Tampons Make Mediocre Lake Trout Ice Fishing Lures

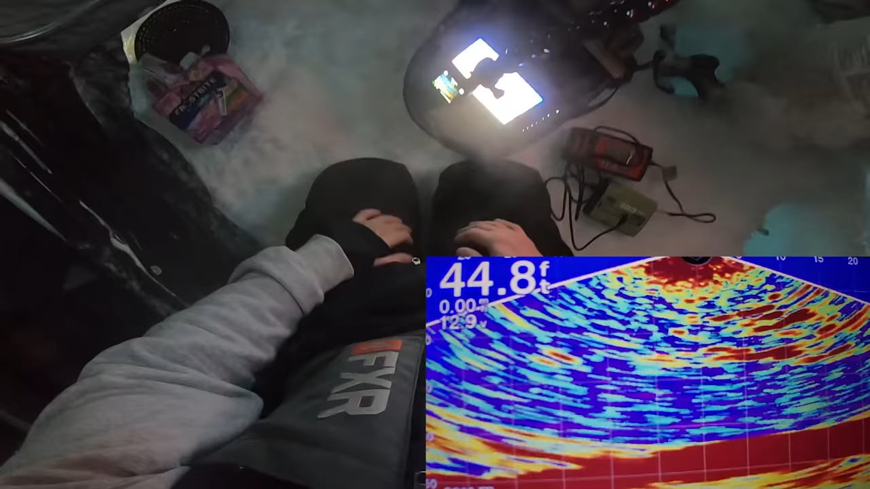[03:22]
On screen: depth 44.8 ft
All right, so as usual, we got tons of bait on the screen.
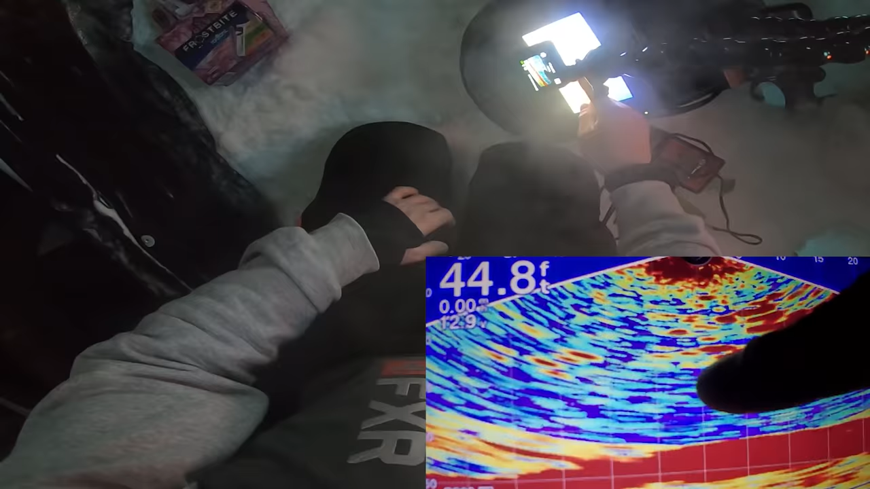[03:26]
On screen: depth 44.8 ft
So for anybody wondering, a lot of people have been asking me, what's all this interference on the screen?
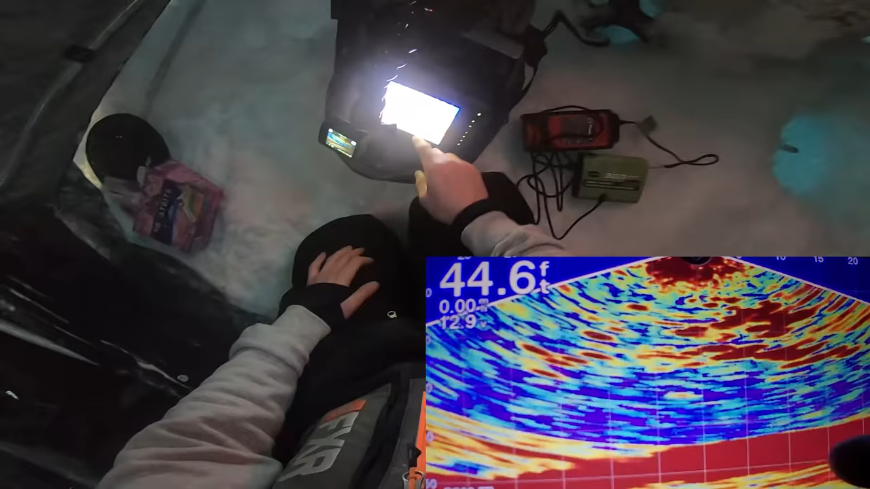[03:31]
On screen: depth 44.6 ft
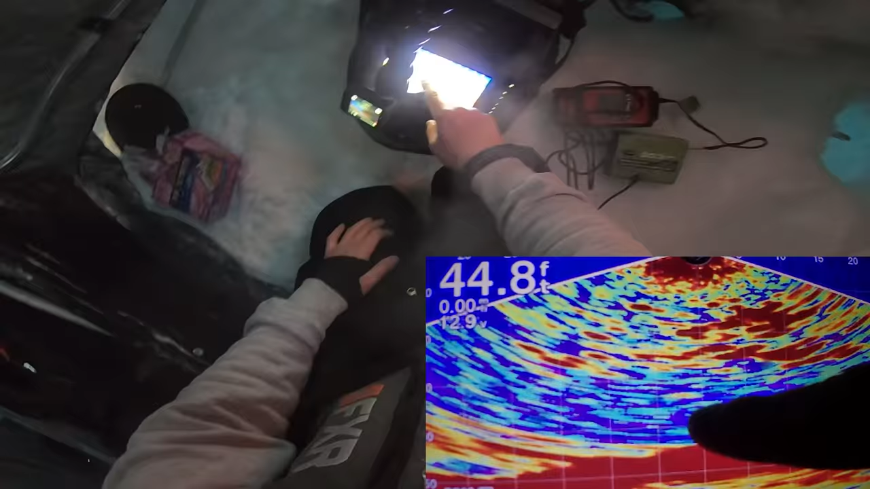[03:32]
On screen: depth 44.8 ft
This little subtle like white and blue flecks, that would be interference.
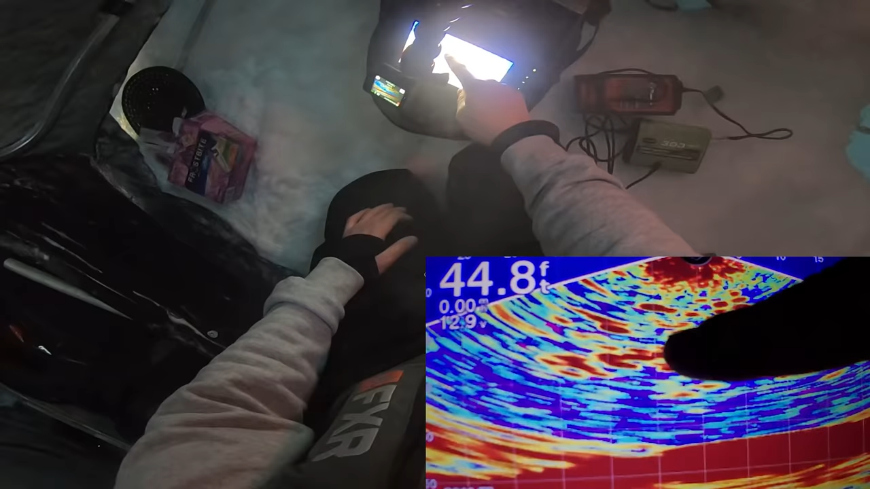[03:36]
On screen: depth 44.8 ft
And all this red stuff is all little Ciscos and bait fish. So don't get it twisted. The Garmin is not completely littered with interference. There is so much bait that it may seem like interference, but it's a very good thing. That's what we want, boys and girls.
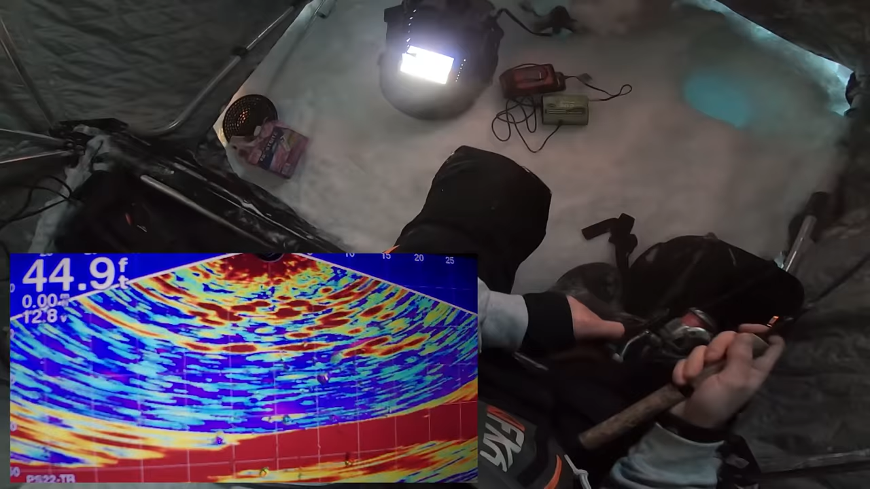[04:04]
Wow, this reel is very frozen. Whoa, there's a fish on it instantly. Instantly. But he appears to want nothing to do with it.
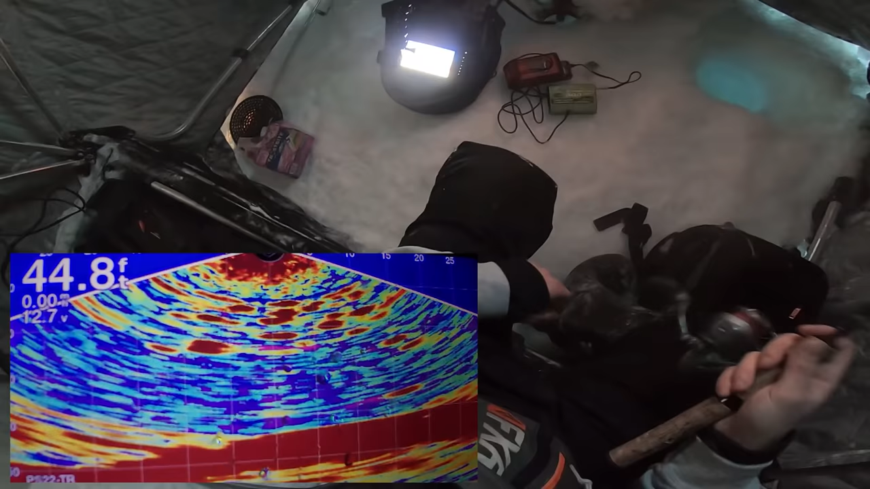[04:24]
I was watching a video of a Northwestern Ontario hot stick, Jamie Bruce, who mentioned that he no longer jigs aggressively like most people do for lake trout, instead favoring the little subtle movements.
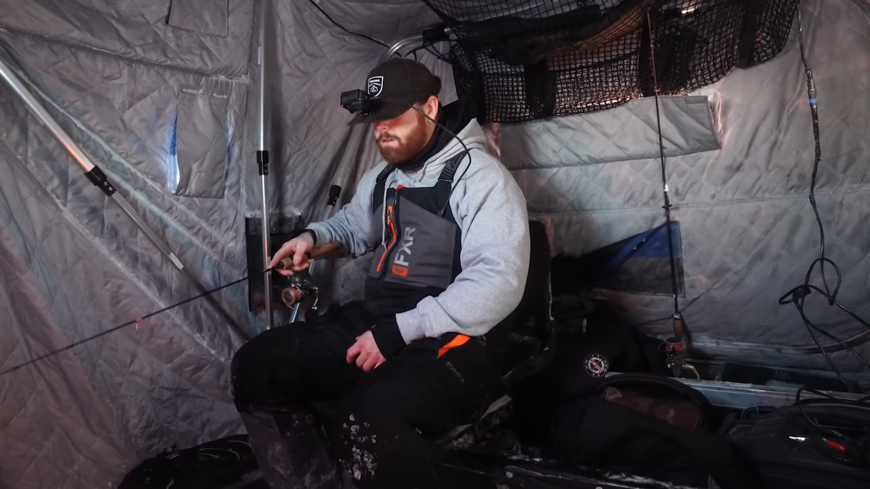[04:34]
Now his explanation for this is because it doesn't look natural, these big, huge, aggressive jigging motions, which I don't disagree with at all, but a tampon swimming in the water also doesn't look natural, so we'll put his theory to test next time. Now, if hot, hot tips is what you're after, Jamie Bruce is the man.
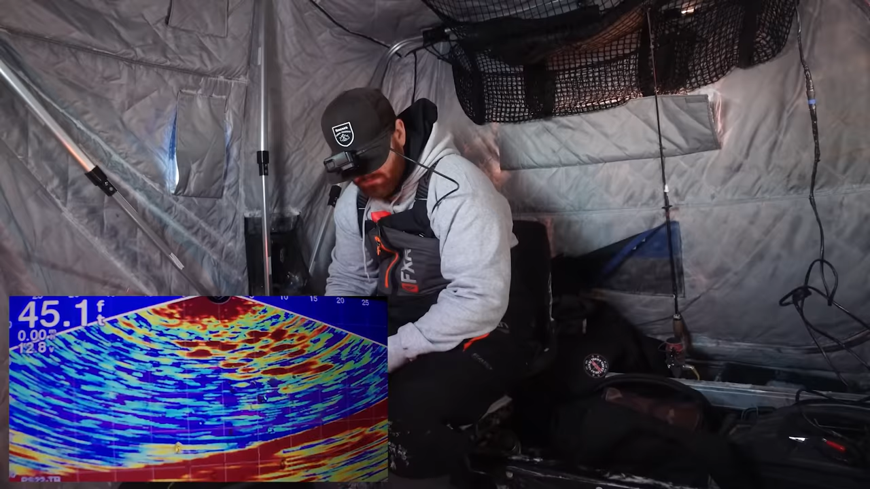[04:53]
On screen: depth 45.1 ft
You should check out his YouTube channel. Oh, there's a fish.
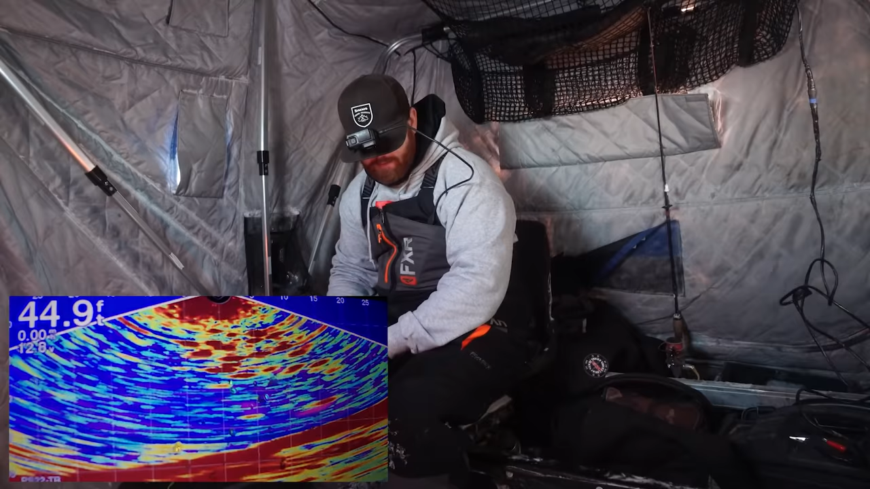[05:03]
Not interested in the tampon, not surprisingly. Okay, maybe we better try Jamie Bruce's technique here. We're gonna need any advantage we can get. Ooh, there's one there. Now you want to play the keep away game. If they start chasing, you got to try to keep it away from them.
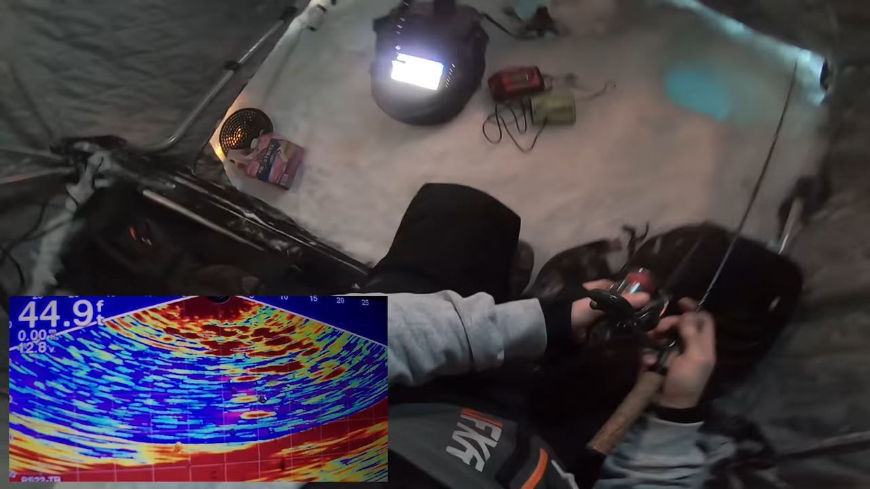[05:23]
So you don't want to keep it still like the whole time, but once you have their interest peaked, then you'll start the keep away game.